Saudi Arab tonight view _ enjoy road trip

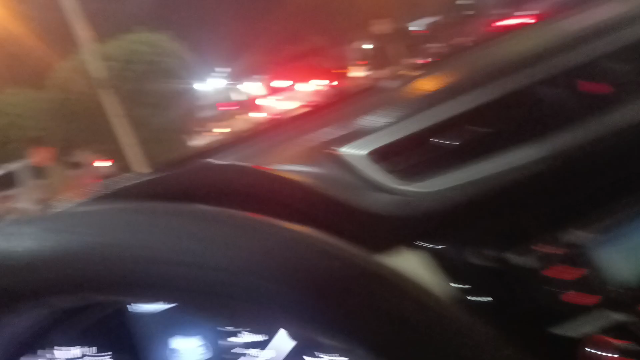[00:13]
تو آپ لوگوں کے ساتھ یہ چھوٹا سا ویلک شیئر کر رہا ہوں
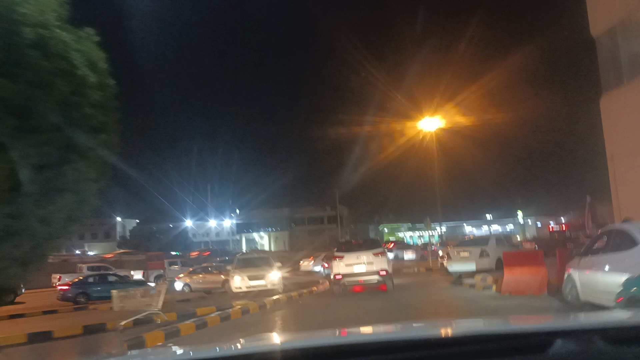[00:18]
امید ہے آپ لوگوں کو اچھا لگے گا دیکھئے سو مچ ابھی میں یہاں سے جا رہا ہوں ایکزٹ ٹونٹی
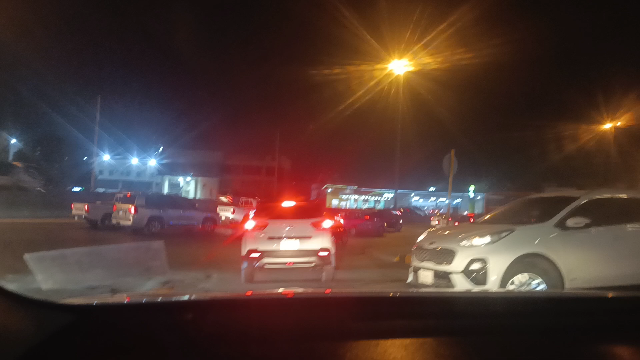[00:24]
فور فے اور یہ سامنے جو نظر آ رہا ہے یہ ہے دائری اور یہاں
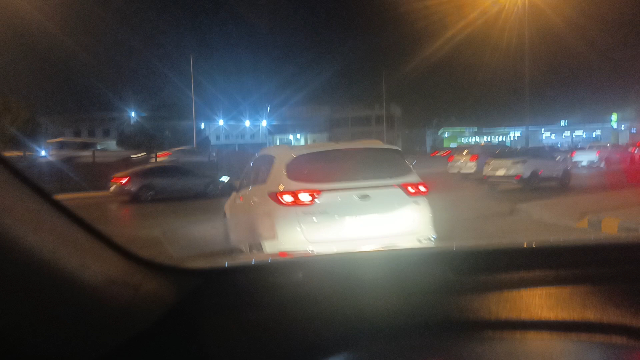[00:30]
سے ملک فہد روڈ جو ہے وہ ختم ہو جاتا ہے فینش ہو جاتا ہے اور دائری سٹارٹ ہو جاتی ہے یہ دیکھئے کتنا رش ہے آج جمعیرات کا دن ہے اور دیکھئے رش کتنا رش ہے دیکھئے اوپر سے روڈ فل سب جگہ سے گاڑیاں آ رہی ہیں دیکھئے تو جی ہم نے لے لیا ہے آگے سے فل
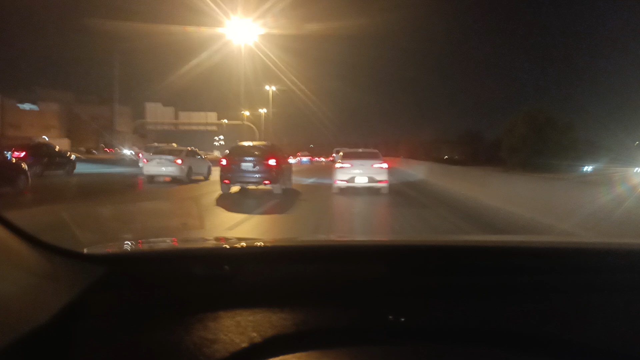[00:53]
روڈ اور ابھی ہم جا رہا ہیں گھر تینکیو سو مچ میں دیکھئے ہی دیکھئے تھا کا ویو ہے ساپ آ رہے ماشاء اللہ لائٹ ہے مائٹے لگی ہے اور
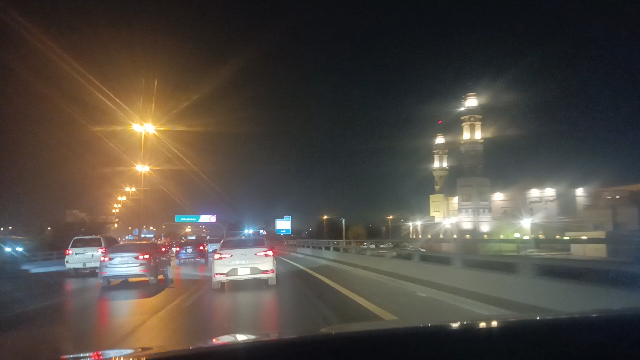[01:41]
سوں گا صبح پھر چھ بجے اٹھنا ہے کیا کرے جی کیا کرے یہی ہماری لائف ہے یہ ہماری ڈیوٹی ہوتی ہے کیا کرے جناب چلو بس یہی سے ہم نے لینا ہے رائٹ کر جانا ہے گھر پہنچ گیا الحمدللہ اور یہ دیکھئے جی ہم نے فل ایڈ رائٹ لے لیا ہے
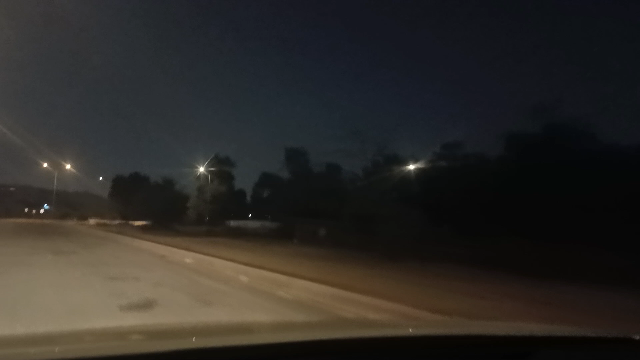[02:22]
ہم جنگل میں رہتے ہیں جی سعودی عرب میں جنگل میں رہتے ہیں جناب دیکھئے اب یہ گاڑی بھی جو ہے نا بولے مجھے بھگاؤ گھر پہنچو وہ دیر ہو گئی ہے دیکھو گیارہ بارہ ہونے والے ہیں بھی یہ لوگ سب بیٹھے ہوئے دیکھئے ابھی تک کانا مانا کارے یہاں پہ ہیں